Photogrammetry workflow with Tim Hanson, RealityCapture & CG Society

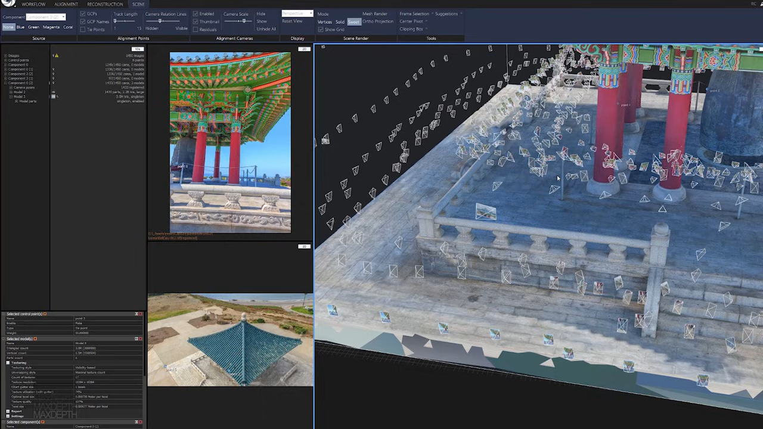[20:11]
Getting closer and closer with each loop to where you know you start out from a wide loop around getting tighter loop around. And then also getting up into and on the structure again did many many many loops around the objects to capture as much data with as most parallax as possible. And now something else that you notice if you look in at these cameras themselves like for instance these two guys here.
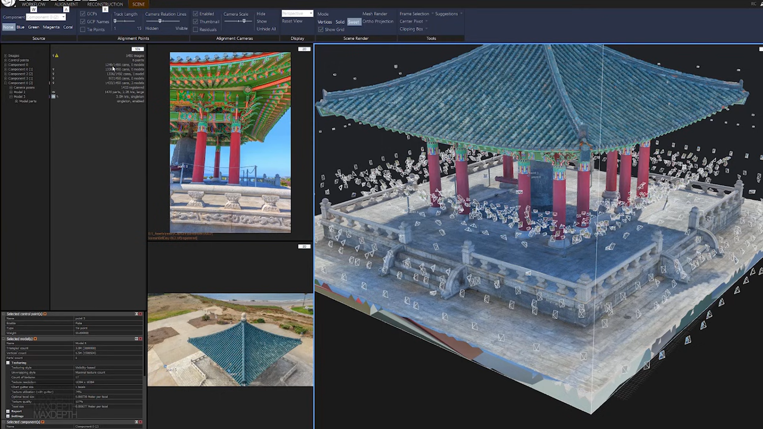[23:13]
of 1,400 available cameras were used to create this point cloud. So let's look at this point cloud.
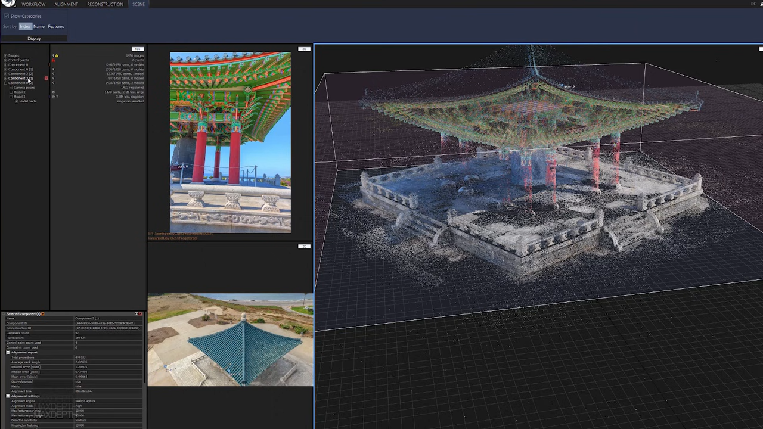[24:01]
It only saw all of the images from the ground DSLR and it merged all of those into a component. And then if we look down here to this component number three, you can see that this is all the photography. And here's all the little camera representations that this is all the drone photography.
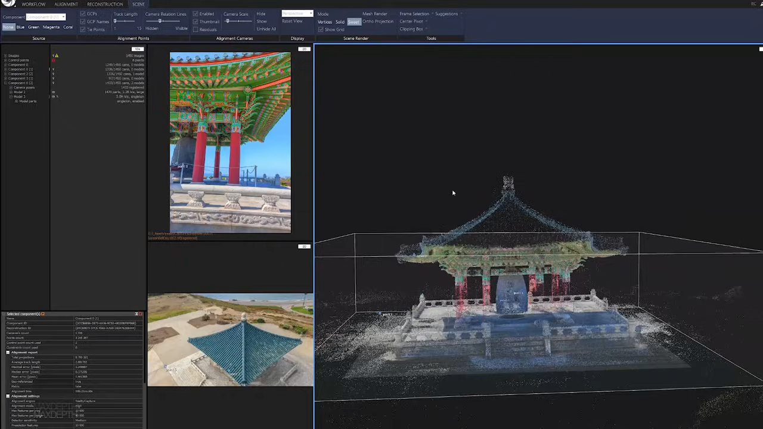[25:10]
But now how do you get these two things to merge and work together? How do we get these drone images to sync up and get the point cloud generated with both of them together?
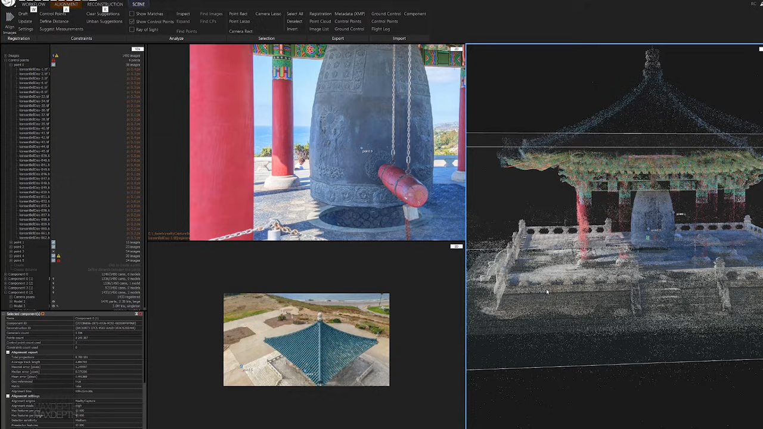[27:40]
you'll see over here, all of the cameras that that control point essentially merges together. And so we have, you know, roughly, I don't know, maybe 30 or so images that we have tied to this one control point.
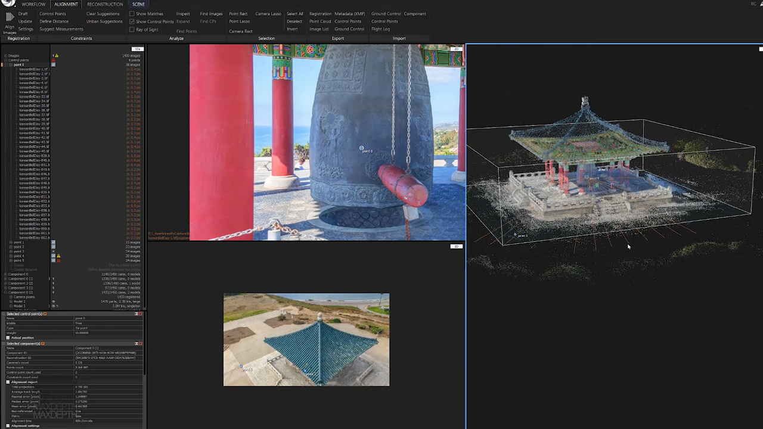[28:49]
And that's going to help RealityCapture know how to solve for this, for this image. All right.
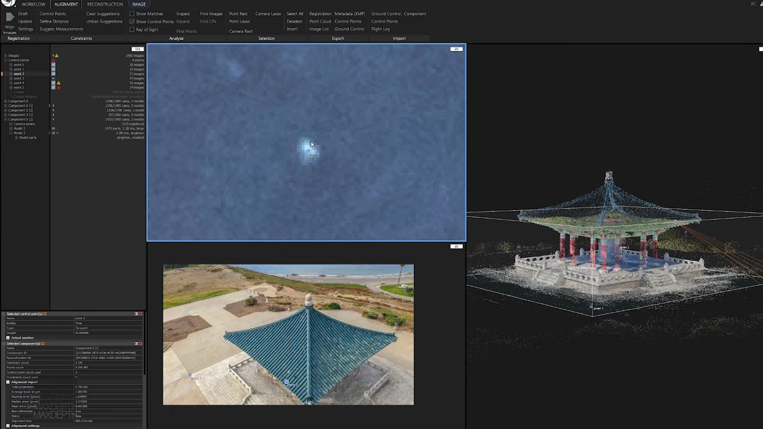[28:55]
So we see why this is a good feature. And this will help us, you know, tie in a bunch of cameras on the ground.
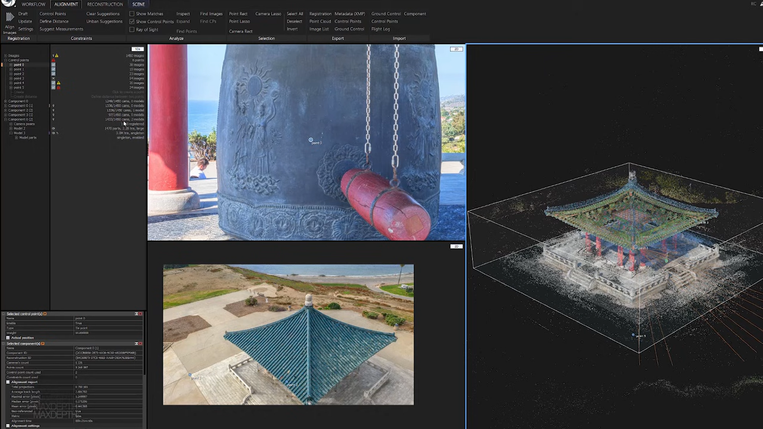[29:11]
And so here, if I come down to actual, the final component, the one that worked, that was really good,
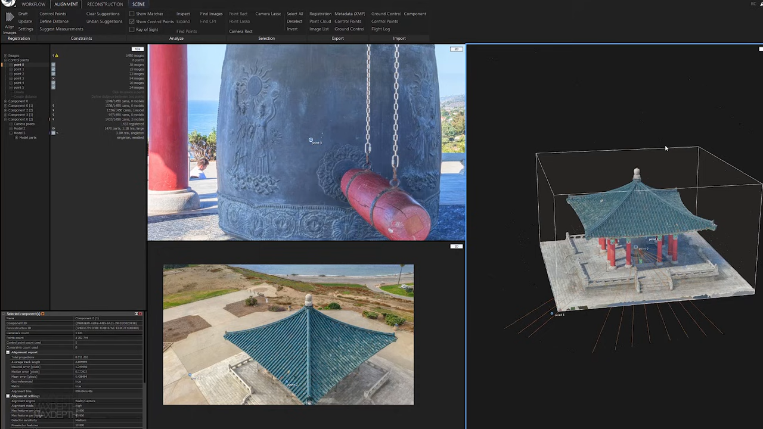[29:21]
if I come down here and then I go to 0.5, now you can see that we have cameras
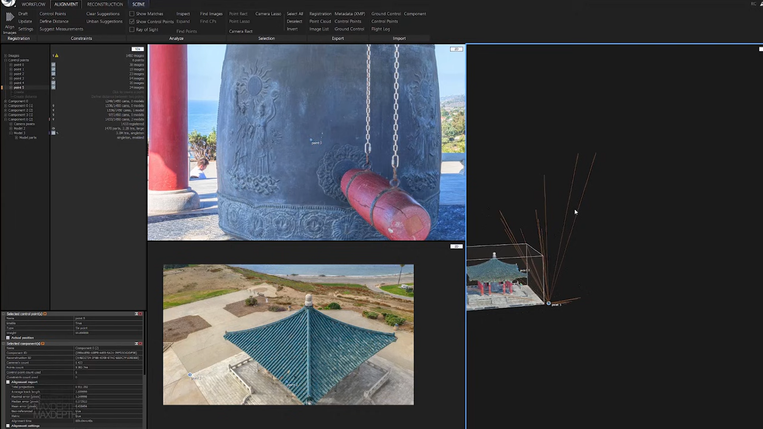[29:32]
from the drone linking up to cameras on the ground. And now how this helps us is it allows RealityCapture to understand that, you know, hey, I've got these drone images and I have these images on the ground.
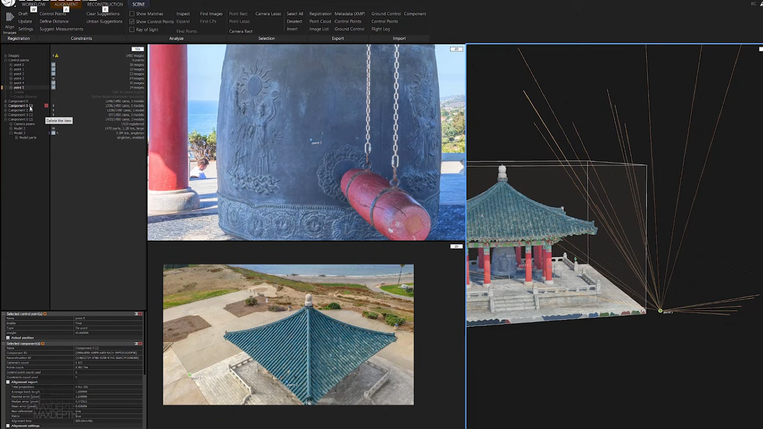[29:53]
They relate to each other. This is all connected. So I need to take those, all these extra components that I've been making and merge them into one sort of master component that has all of the information. And this one does.